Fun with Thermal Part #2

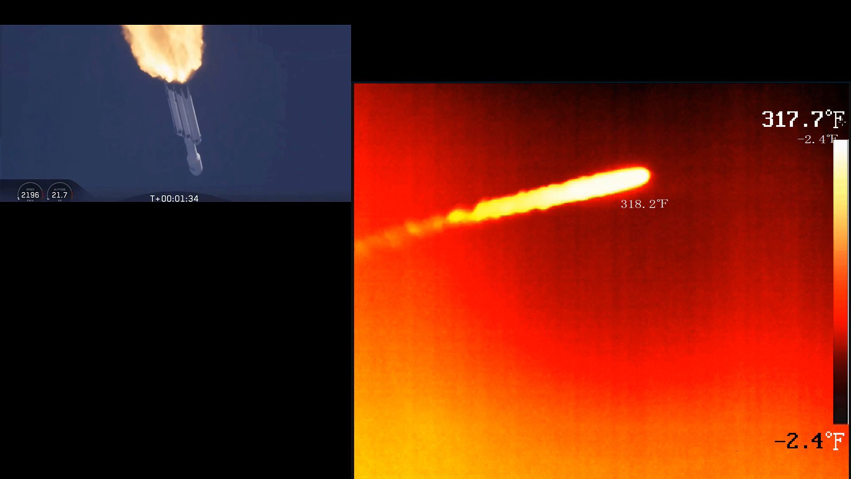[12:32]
On screen: scale top 317.7°F, scale bottom -2.4°F
319 degrees Fahrenheit, and that's about as high as it will go.
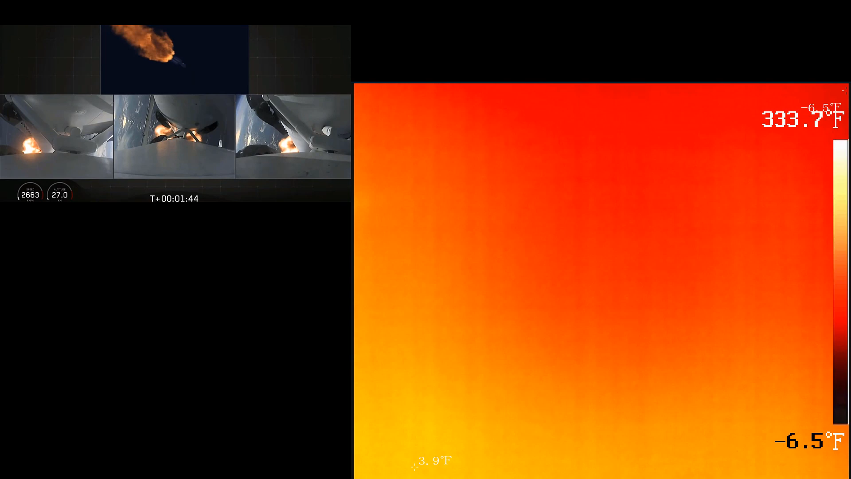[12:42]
On screen: scale bottom -6.5°F
Just like with the EULA launch, one of the nicest things to capture is the separation of the solid rocket boosters.
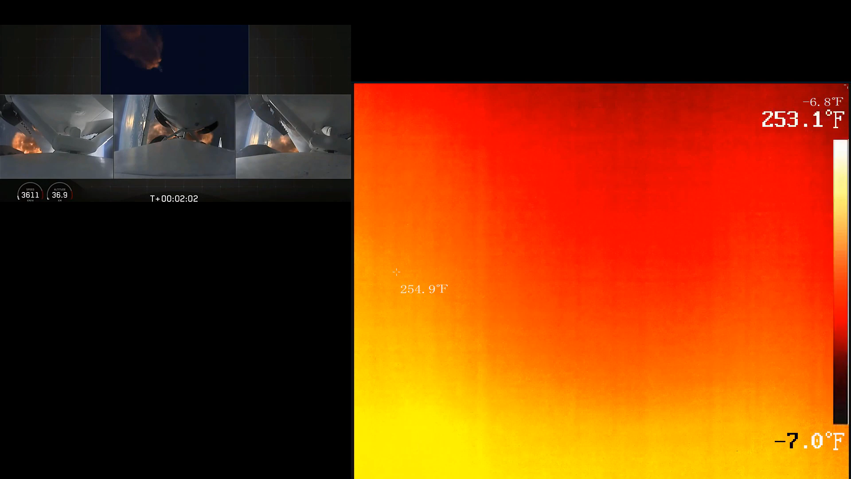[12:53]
On screen: spot 254.9°F, scale bottom -7.0°F
In this case, the SpaceX Falcon Heavy has two solid rocket boosters that separate at one point, and a third one that separates a little bit later.
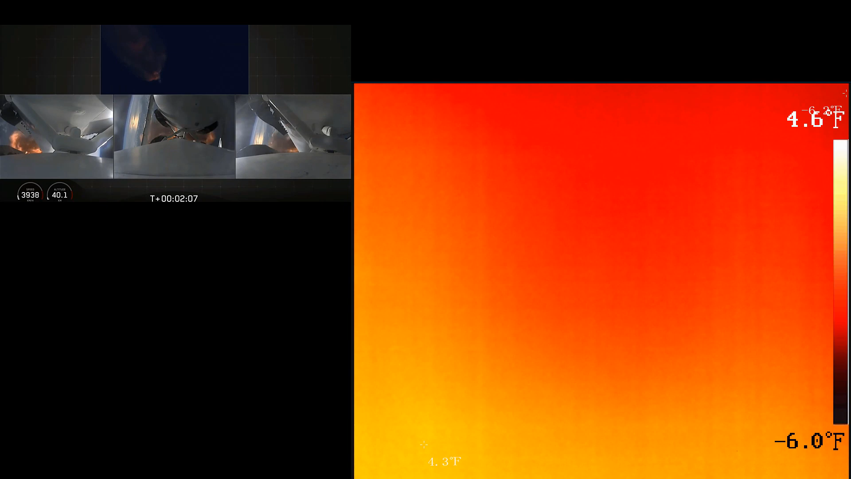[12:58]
On screen: scale top 4.6°F, scale bottom -6.0°F
That third one is recovered on a barge out in the ocean, but in this particular case,
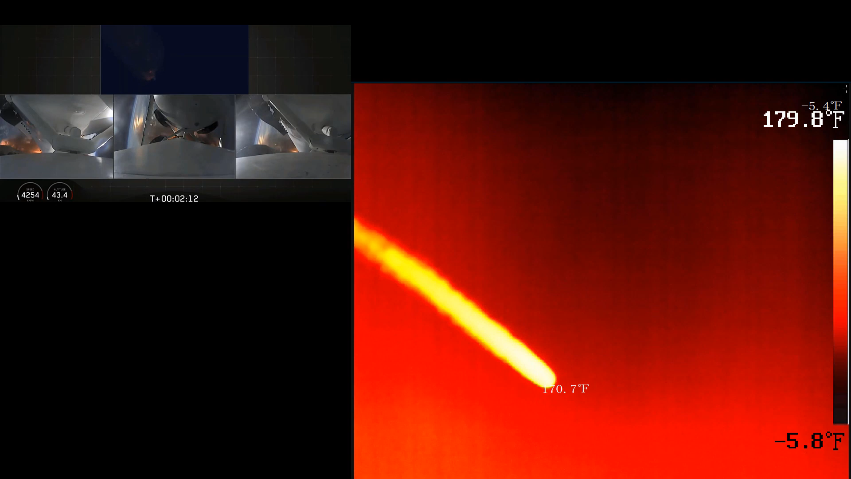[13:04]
On screen: scale top 179.8°F, scale bottom -5.8°F
the two solid rocket boosters actually came back and landed right at Cape Canaveral. So if you watch right now, the separation is occurring, and as you look at the thermal image,
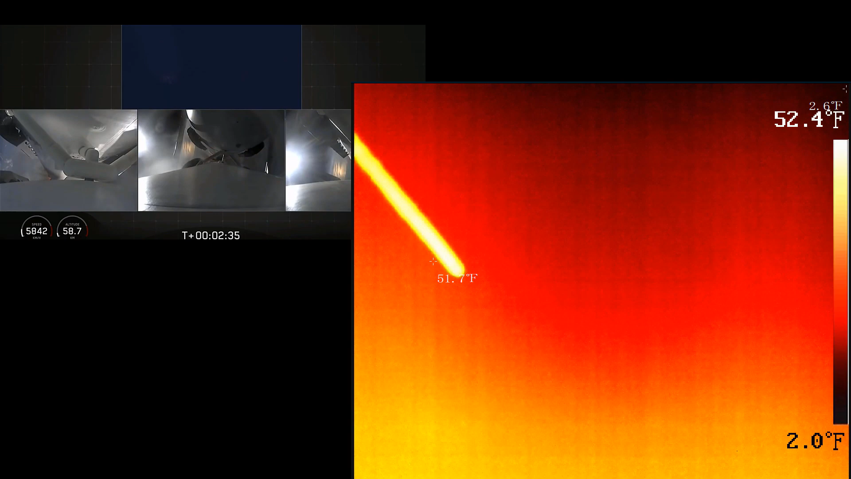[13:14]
On screen: spot 51.7°F, scale bottom 2.0°F
you'll start to see the thermal image starting to spread apart there as those solid
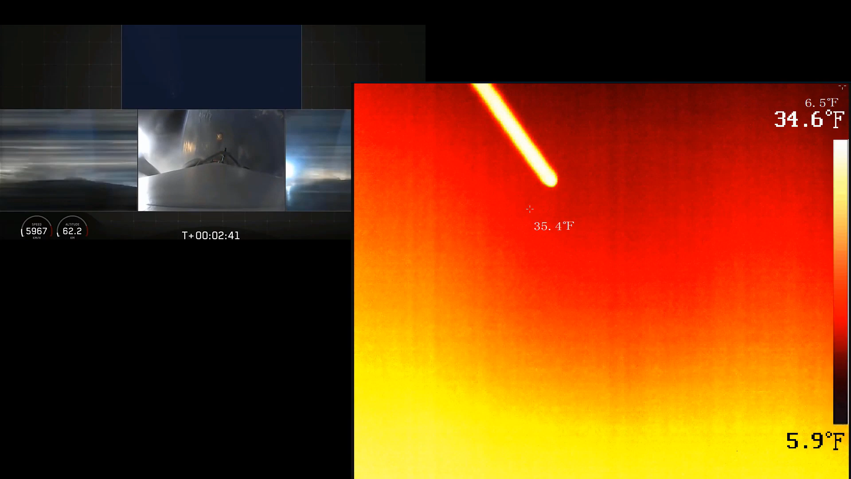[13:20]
On screen: spot 35.4°F, scale top 34.6°F, scale bottom 5.9°F
rocket boosters are separating from the rocket and now lagging behind. Successful separation if you can only over the cheering. Side boosters now beginning a flip.
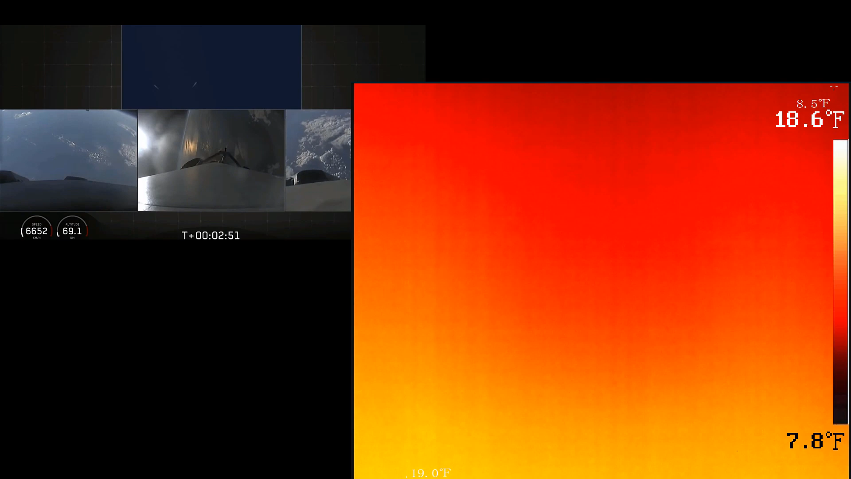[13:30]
On screen: scale top 18.6°F, scale bottom 7.8°F
Once they separate, they do a small burn, I guess, to rotate them and basically point them back towards the launch pad area,
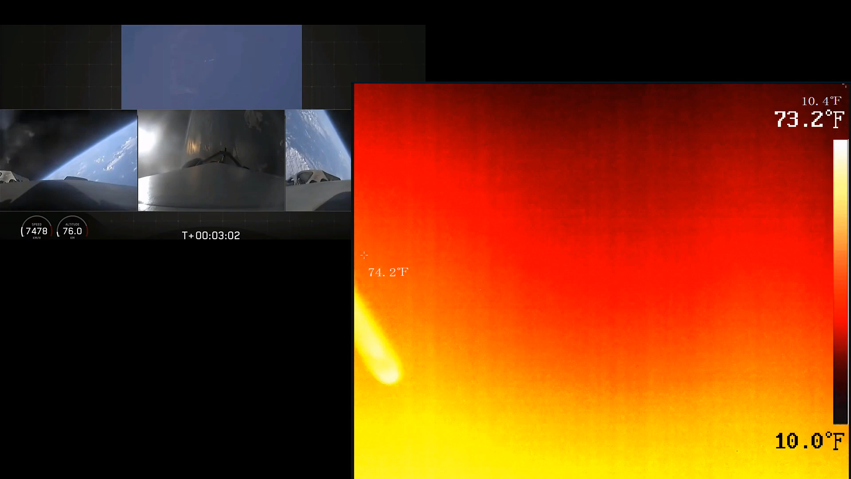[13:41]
On screen: scale bottom 10.0°F
and then these very cool fins pop out and they basically drive them right back to the landing area. Everything looking good on the flight of Falcon Heavy.
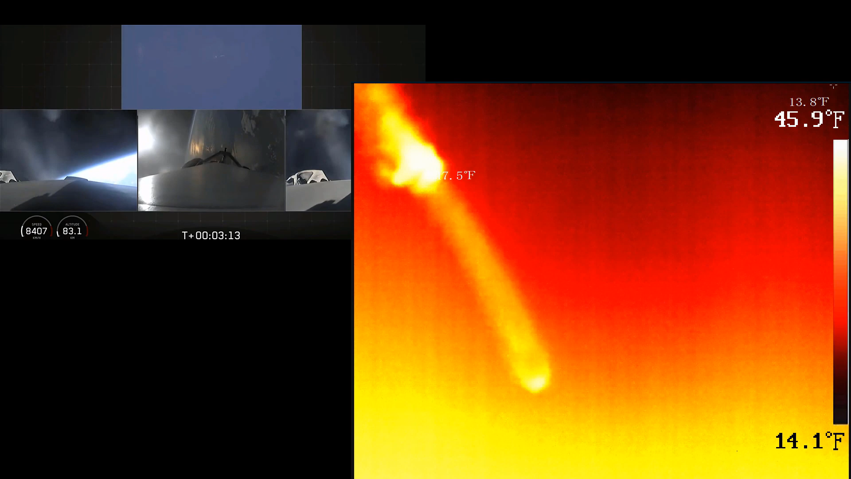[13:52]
On screen: scale top 45.9°F, scale bottom 14.1°F
The next major event, main engine cutoff of the center core and separation ignition of the second stage.
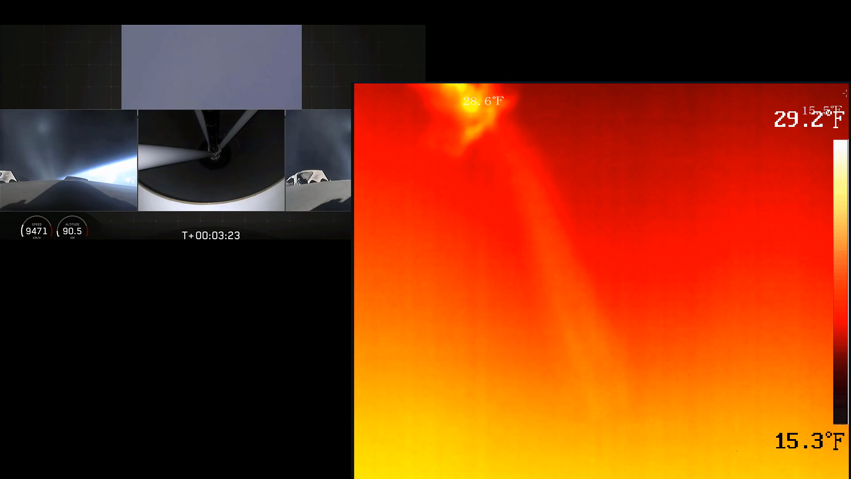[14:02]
On screen: scale top 29.2°F, scale bottom 15.3°F
Now, the solid rocket boosters that are coming back to Earth are not floating down by any means. They're actually falling at an extremely high rate of speed and very,
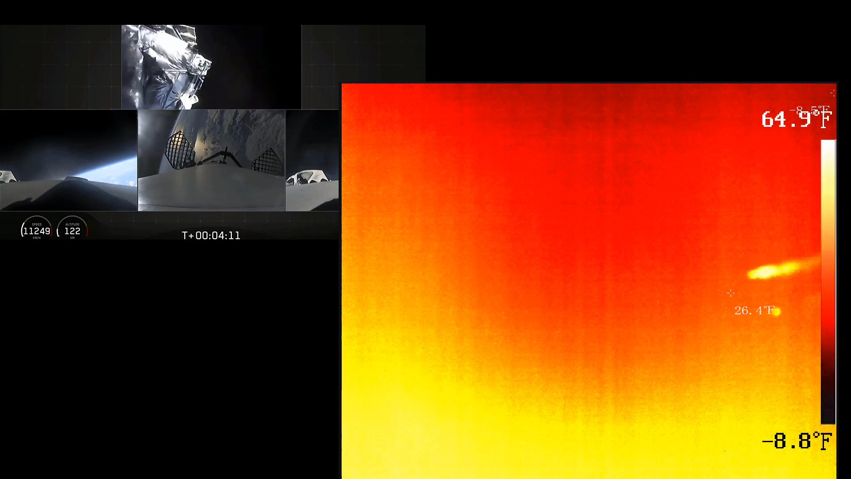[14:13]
On screen: scale top 64.9°F, scale bottom -8.8°F
very hard to spot with the naked eye. But with the thermal camera, I was able to capture them a few different times. But again, just because of the sunlight and the laptop screen,
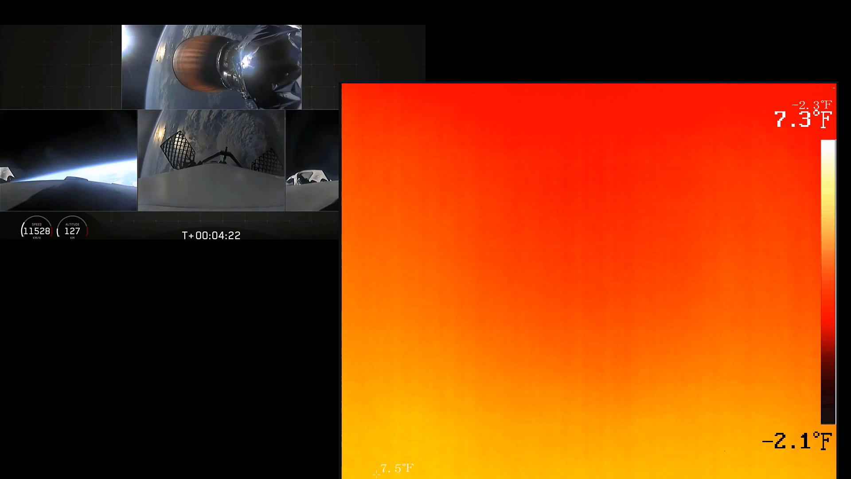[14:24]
On screen: scale bottom -2.1°F
very, very hard to track them. But I was actually quite amazed to see how fast they were actually traveling as they got near to the ground.
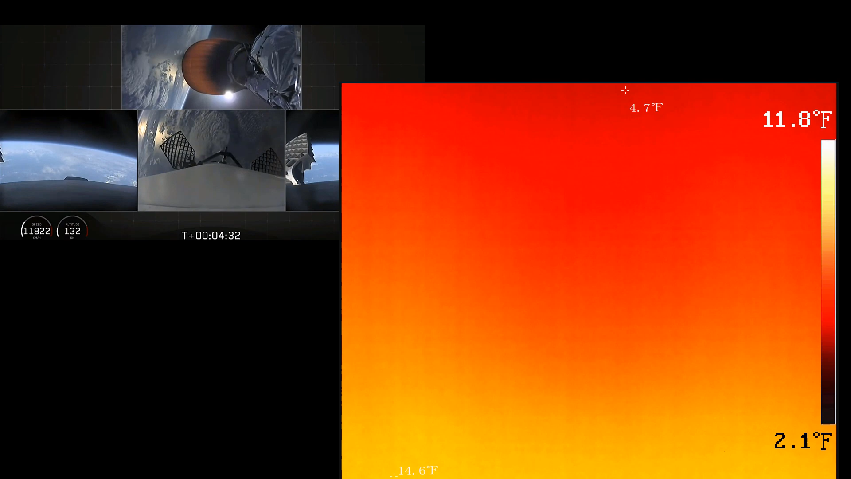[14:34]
On screen: spot 4.7°F, scale top 11.8°F, scale bottom 2.1°F
We picked them up just, you know,
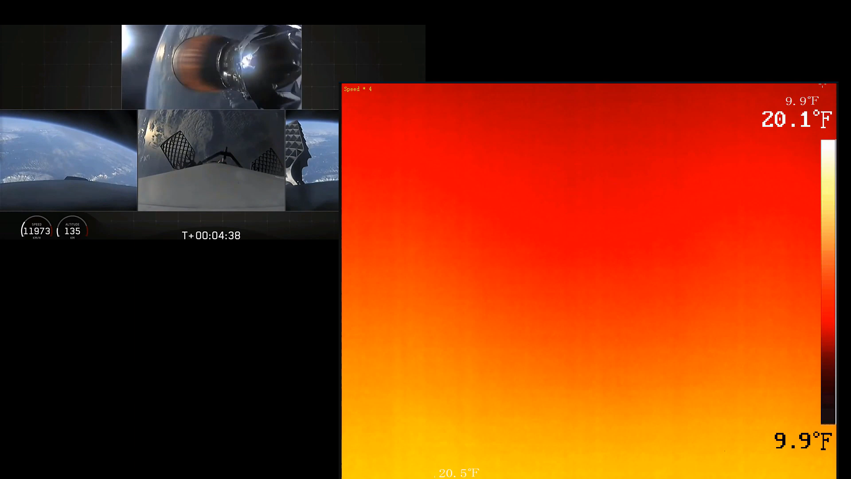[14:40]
On screen: scale top 20.1°F, scale bottom 9.9°F
when they were just seconds from actual landing. So, as you watch the broadcast, we'll jump forward a little bit, and there they are getting ready to land.
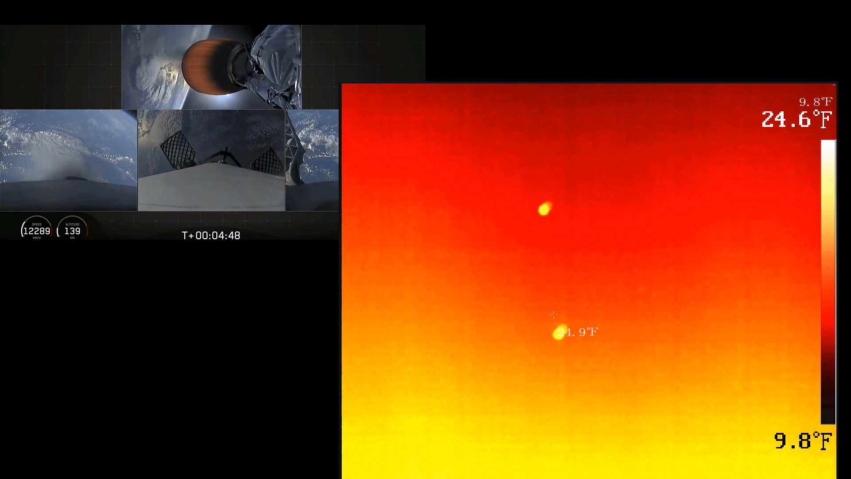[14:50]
On screen: scale top 24.6°F, scale bottom 9.8°F
And as you see on the thermal camera, they just look like two giant fireballs falling out of the sky.
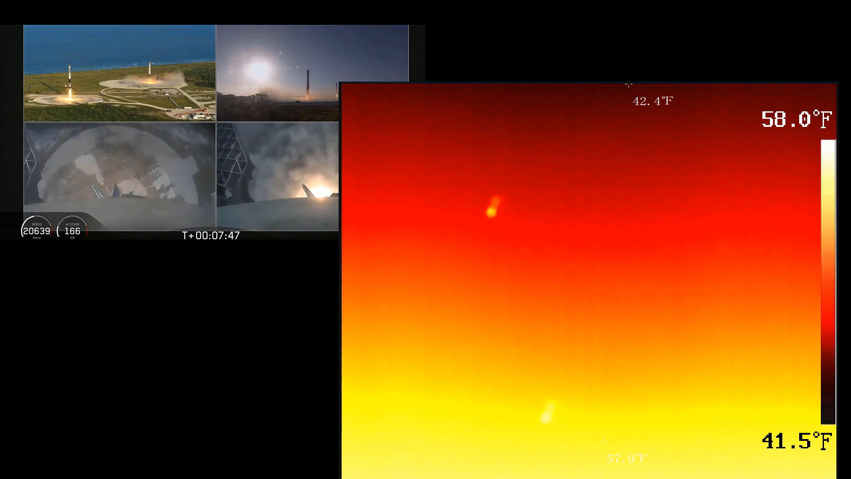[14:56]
On screen: scale top 58.0°F, scale bottom 41.5°F
Boom. There they are. They're landed.